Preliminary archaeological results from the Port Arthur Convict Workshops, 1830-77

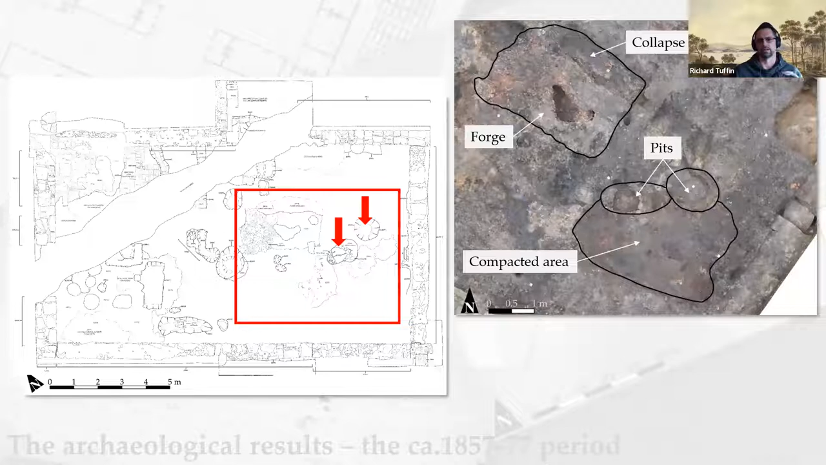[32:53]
The likelihood of this position is further increased by the fact that charcoal, coal, and iron finds have been compressed into really hard layers around the pits. And you can see the extent of that compacted area just to the south of the pits there. So though we don't know for sure, it does suggest that that compaction suggests continual use. And that could have been the presence of a couple of strikers and the blacksmiths working at the forge and working at the pits. And it was the only area that was so heavily compressed. And yeah, so we think that was just from continual use. And you can see a nice little quote there from a bit of an earlier period, just talking about, you know, those convict men working at the anvils.
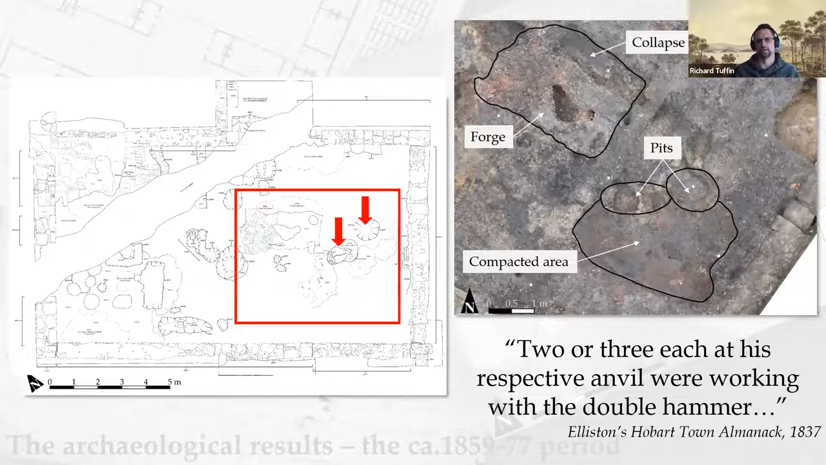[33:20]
Now, during the excavation, we collected about 360 soil samples from about 90 convict period deposits. Now, these soil samples are currently getting tested using the PXRF machine at UNE, which basically means we're testing the soil for its metal composition. Now, preliminary results from this indicate that the smithing area was, yes, a smithing area. So if you have a look at the concentration of iron that
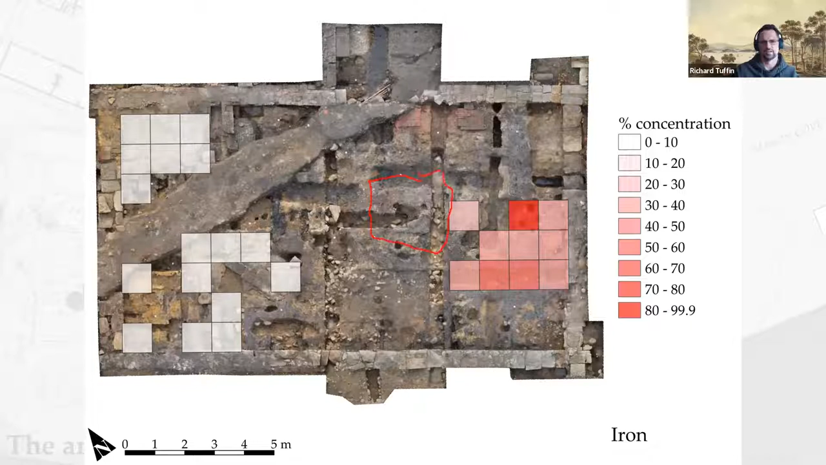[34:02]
we're getting big returns of iron in that particular area where the forge was situated. So just as you can see on this photogrammetry, forge is there and the anvil we think was situated there. And this is where we're getting our concentration of iron coming through. For copper alloy, we're getting similar hotspots occurring around the smithing area. And it's very clear early days of this type of analysis, still got quite a few samples to process. We are looking at a mix of metal-based activity types
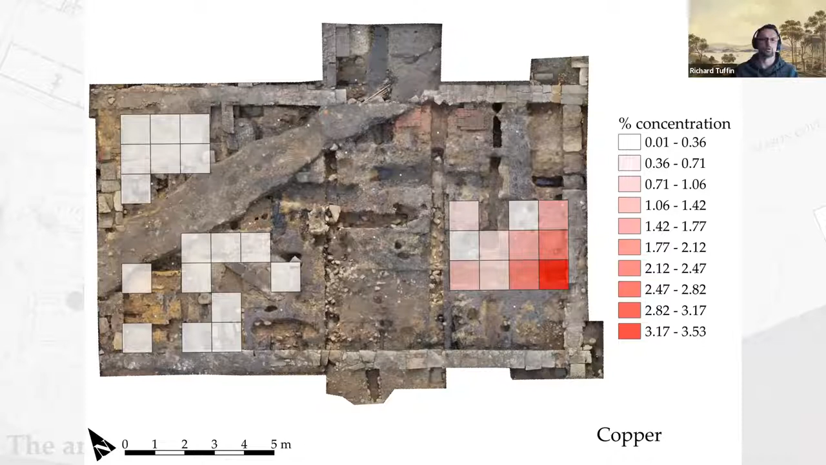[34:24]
occurring in the eastern extent of the shop where you had the forge and what we think was the anvil. And speaking of the anvil, we actually managed to find an anvil.
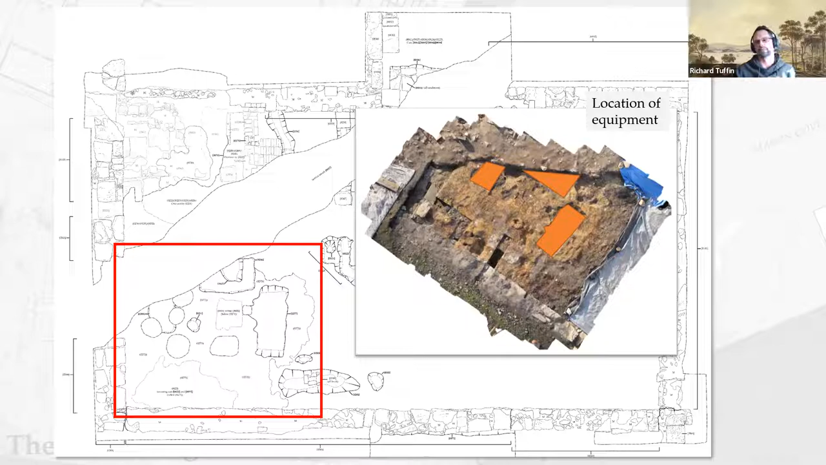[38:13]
So all we can say is that some form of hot work was taking place in this western extent of the shop, potentially associated with the sandstone platform and potentially associated with the working of copper alloys. So that's pretty much where we're going to leave the excavation.